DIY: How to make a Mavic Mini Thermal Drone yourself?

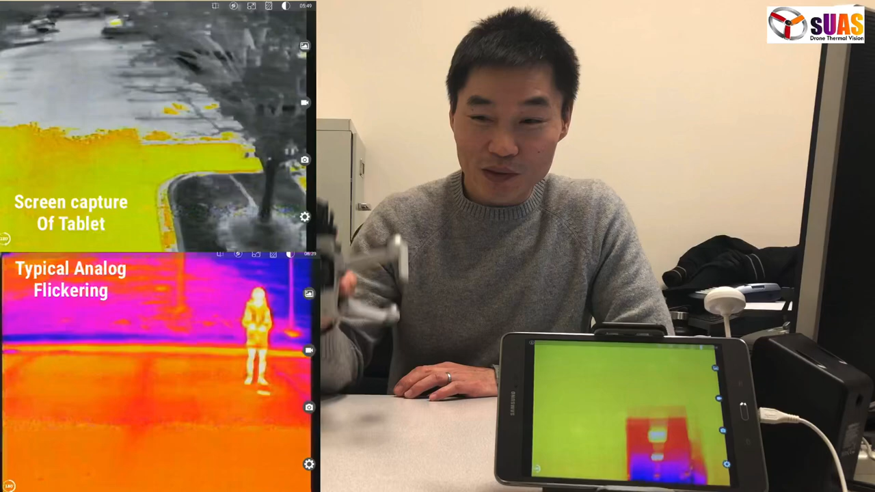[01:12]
I'm going to show you actually how to build this yourself using parts. Okay, we have the 3D printed 3D designs, so you can 3D printed the frame yourself.
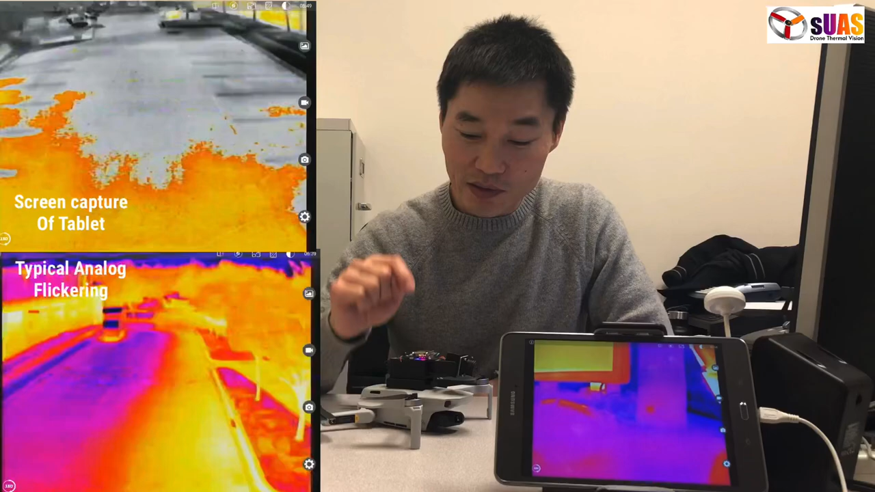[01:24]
So what it is,
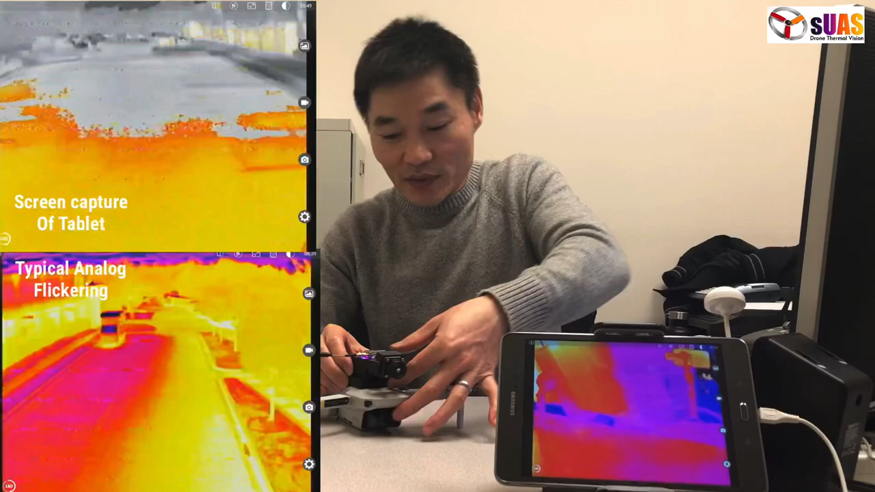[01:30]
is a consists of a FLIR Boson camera, a thermal camera, a FLIR Boson thermal camera,
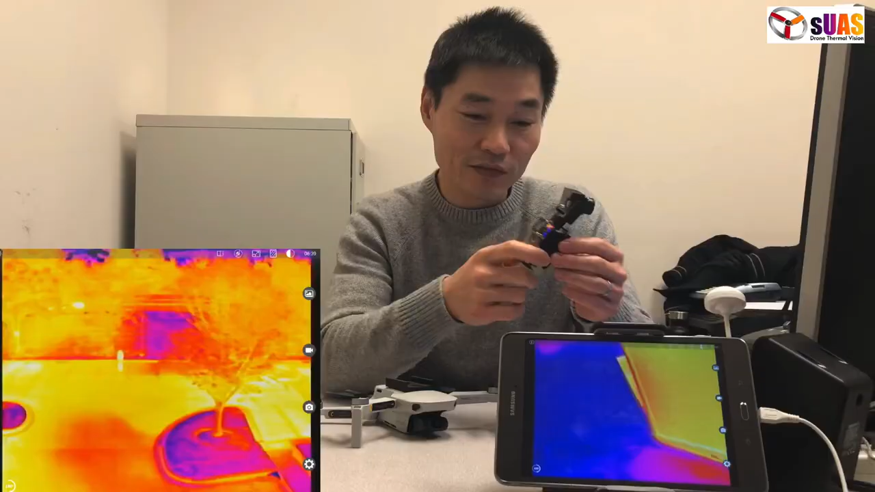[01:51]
We have the frame right here, we have the adapter,
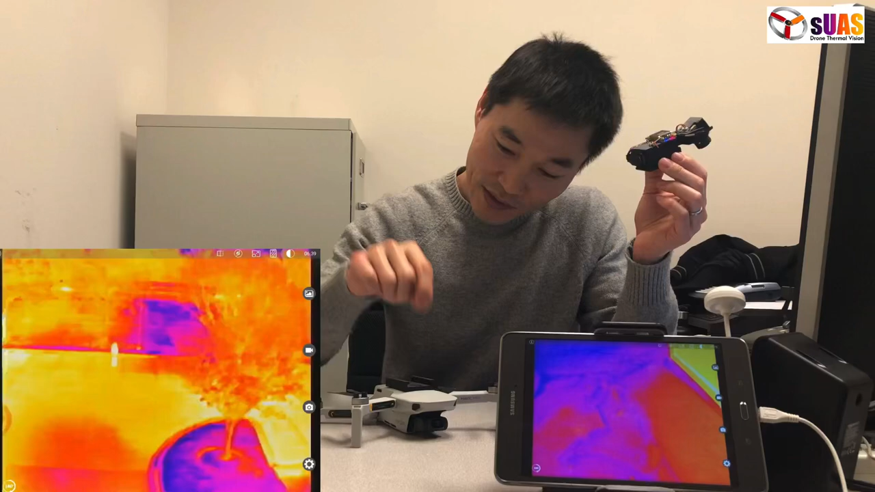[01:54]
you can just stick with double-sided tape on top of the Mavic Mini, you know, you have a product. So the wiring is very simple.
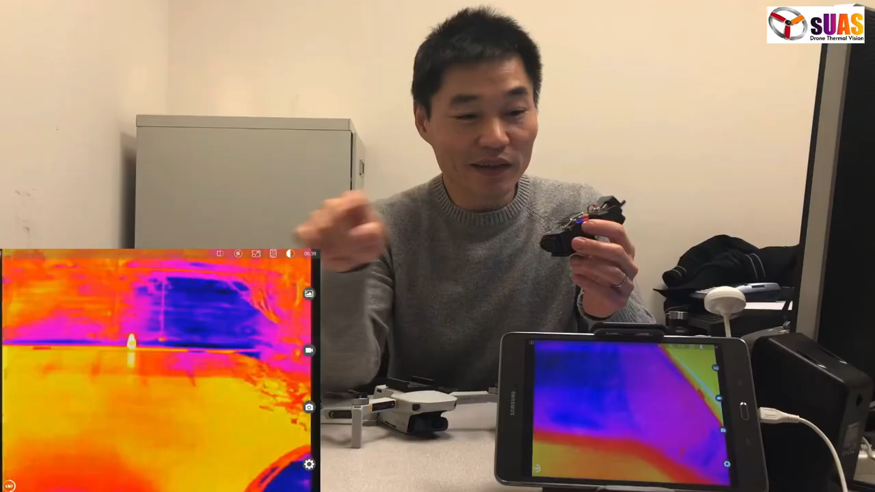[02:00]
The Boson has three wires out, or in.